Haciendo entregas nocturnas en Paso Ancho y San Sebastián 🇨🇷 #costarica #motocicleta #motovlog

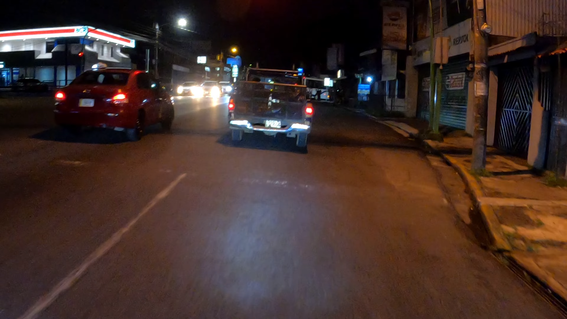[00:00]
Máe, son de toque porque estos máe están detrás mío hace rato, máe, yo creo que lo que me quieren es asaltar, máe, o sea, ahí, máe, suave.
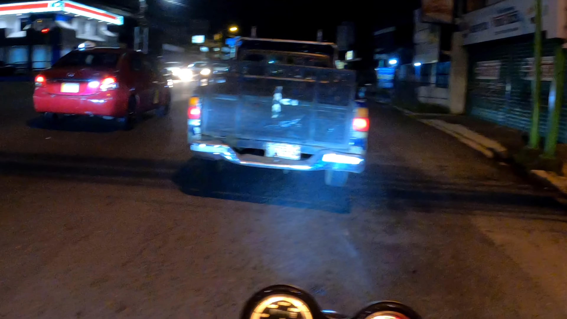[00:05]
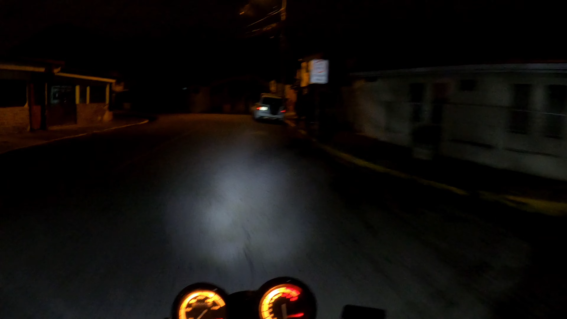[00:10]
Bienvenidos amigos a un video más, bueno, el día de hoy, bueno, la noche de hoy, la noche de hoy, ando haciendo unas entregas. Acá, máe, esto yo no sé si es,
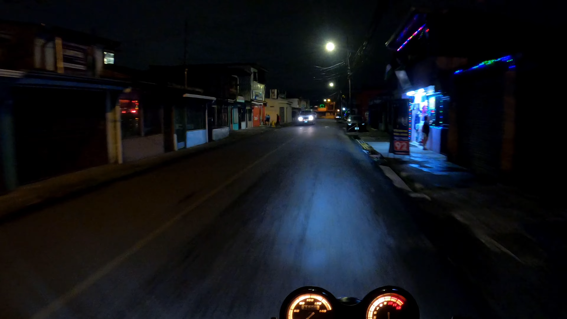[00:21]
máe, Paso Ancho o si es San Sebastián. Es que es como un cruce, máe, aquí esto es una calle, es como un cruce y aquí vamos a salir a Paso Ancho, pero yo no sé si es San Sebastián o es Paso Ancho. Ahí ustedes me ayudan en los comentarios, gente. Y, máe, hoy un video más de noche, por lo general siempre hago videos de día, pero, máe,
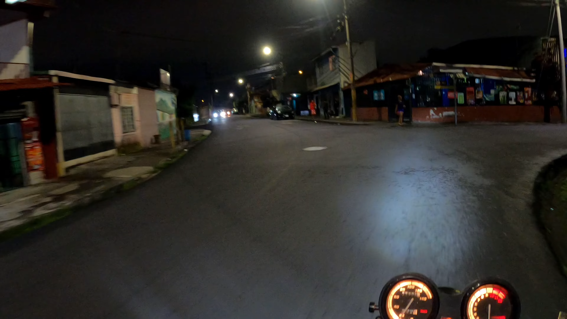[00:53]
voy ando haciendo unas entregas por acá, entonces quería aprovechar para, di, grabar a Guillo y hablar mucha paja. Gente, díganme una cosa, será idea mía o qué, pero esas vísperas navideñas yo las siento como apagadas. Como les digo, no sé si será idea mía o qué, pero, por ejemplo, vean acá,
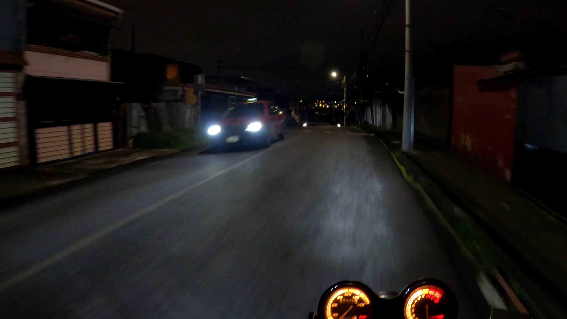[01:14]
vean, casi que ninguna casa está decorada.
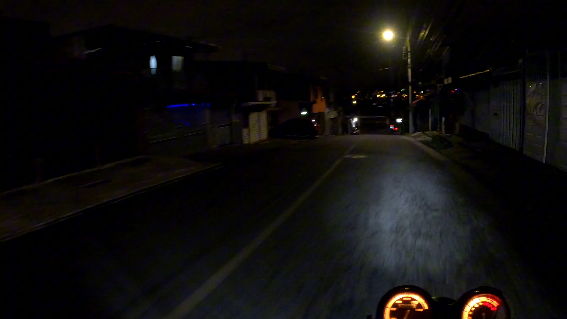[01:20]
En varios de ustedes es así igual, en la mía más o menos. Bueno, según Google Maps tengo que volar aquí a la izquierda. O sea, ven, a fijarnos nada más que no me vayan a levantar.
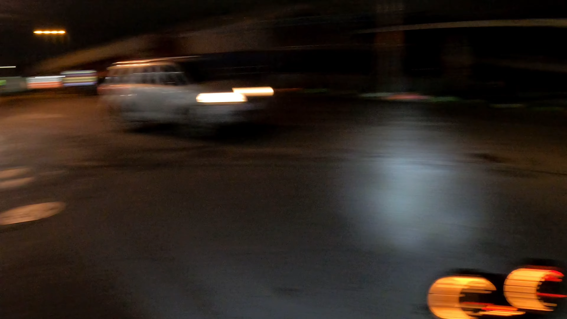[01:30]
Hijo de pucha, aquí la calle está fatal, mi gente. Vean cómo, no sé si la cámara se moverá mucho, pero seas tonto.
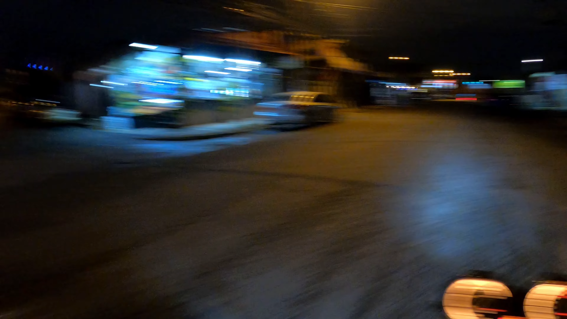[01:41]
Bueno, esto, esto sí, según Google Maps, esto sí es paso ancho. Ahí lo tira. Entonces, vean, ahí está el palí. Y bueno, ahí estamos a punto, sí, ahí el bus dice paso ancho. Y bueno, ya estamos casi que a punto de llegar. Gente, aquí se ve sumamente tranquilo. Por ahí me han dicho que por acá era así medio extraño, pero, ni más. Ya estamos, la verdad es que no, yo voy aquí muy tranquilo.
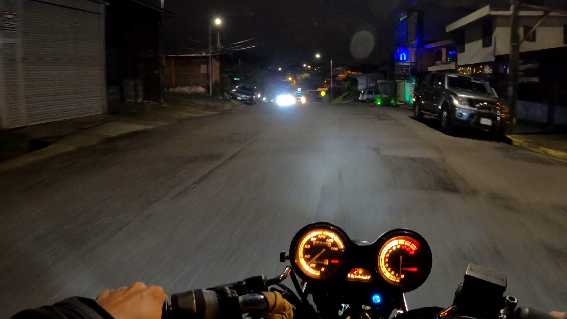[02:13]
Ok, voy a parar acá porque aquí a la derecha tuvieron que hacer esta entrega. Y bueno, gente, hicimos la primera entrega. A partir un toquecito, nada más para tirarme acá a la calle.
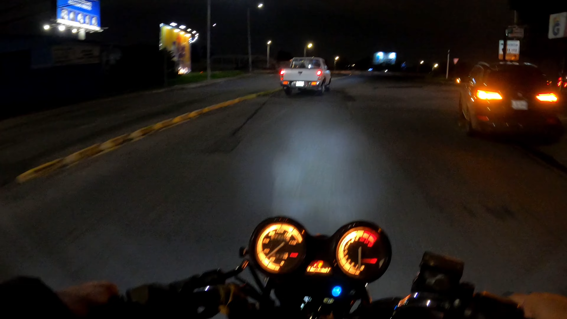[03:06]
Más, y no, no, vean que ustedes mismos están viendo que, listo, tranquilo. No hay nada extraño.
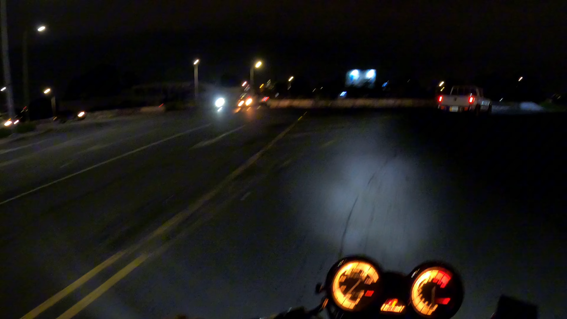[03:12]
O sea, hizo un toquecito para meterme aquí a la rotonda. Y nos fuimos, nos fuimos, nos fuimos. Que esa es la famosa rotonda de la Guacamaya. Ok, entonces, por acá, nada, vamos a seguir. Y un toquecito aquí, nada más. Vámonos. Este, gente, de poder estar hablando paja.
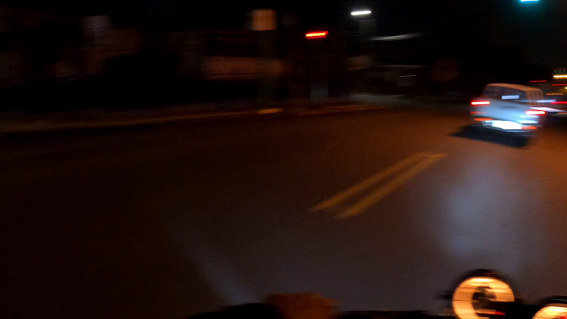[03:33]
No escuché bien la indicación de Google Maps. Y de seguir directo acá, en vez de darle giro aquí en la rotonda.
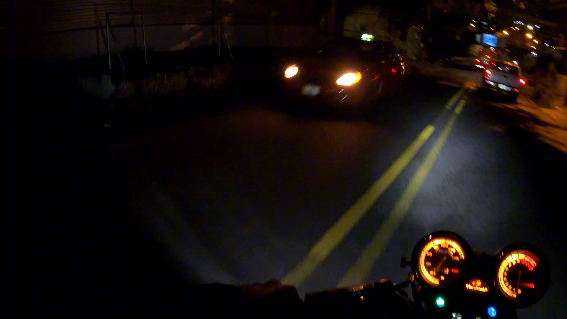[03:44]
Entonces, aquí damos un toquecito. Vuelta en Google.
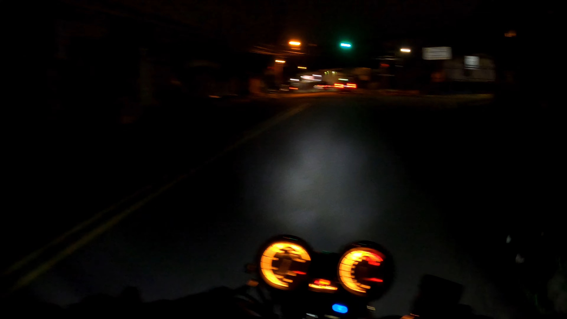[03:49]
Y nos vamos a devolver. A ver, según Google Maps, pues dice que me meta acá a la derecha. Ah, bueno, vean, esto es donde hacen las pruebas, estas, teóricas de manejo. Entonces, vamos a ver. Es que, bueno, tengo mi duda, porque yo creo que si yo me, y sí, si me devolvía. No sé por qué Google Maps me tiró por acá. Porque si yo me devolvía, y me llego por, o sea, me devuelvo por donde vine. O sea, no tengo que, porque esto es un cruce.
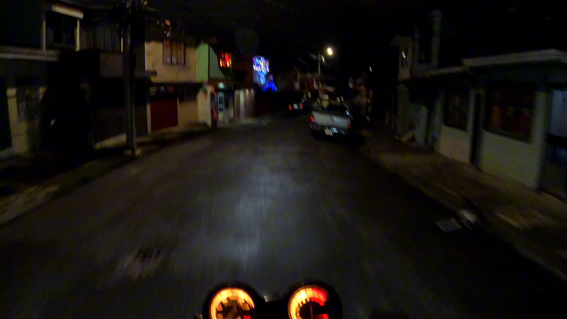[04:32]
Pero aquí no sé ni dónde estoy. Aquí es cierto que estoy perdido. Y esta calle, bueno, es como un barrio. No sé, así como que muy jiji. Bueno, vamos a ver. Y ahora sí, gente. Ya aquí está la principal de San Sebastián. Bueno, San Sebastián es inmenso. Hay partes que yo juraba. A ver, topecito, ya se puso en verde, vámonos. Hay partes que yo juraba, gente. Que eran de Los Atillos. Pero ya estando ahí y preguntando.
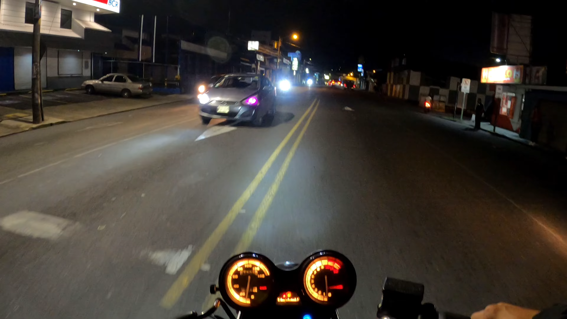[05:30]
Que lo tienen ahí, madre. Y la van a jalando. Escucha, qué miedo, gente. Y, gente, y bueno. No sé, madre. Aquí estoy viendo el retrovisor. Para ver si los madres entran a esa misma calle. Porque si no, madre, le meto gas como un loco. Y no, no.
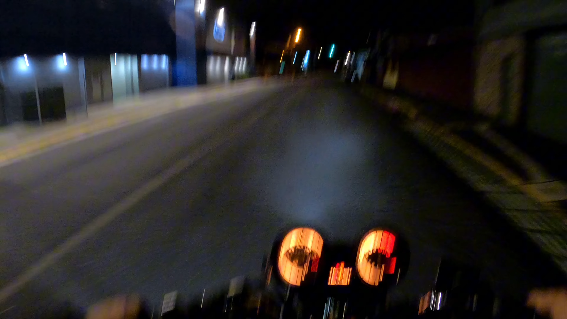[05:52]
Estoy viendo que... No, no. No, no. No venía nadie. Madre, de hecho, que... Y voy casi que manejando solo. Esta es la misma calle. Y con la que inicié el video, prácticamente. Entonces, al parecer, se fueron. Gente, ya hice la entrega que me faltaba. Hice un madre y no me siguieron.
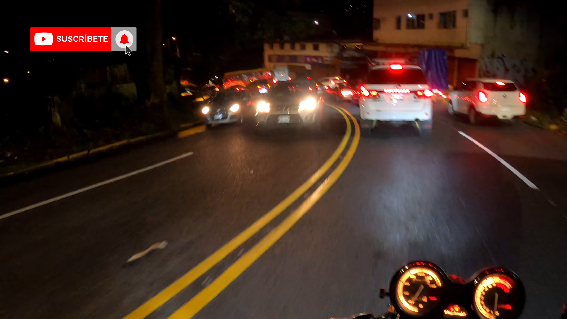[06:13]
Me imagino que, como les dije, que los estaba grabando. Ya hice... Se asustaron un toque y jalaron mejor. Gente, andé con mucho cuidado. De verdad, madres. Aquí la bala está de locos. Y nos vemos en el próximo video. Chao. Nos vemos.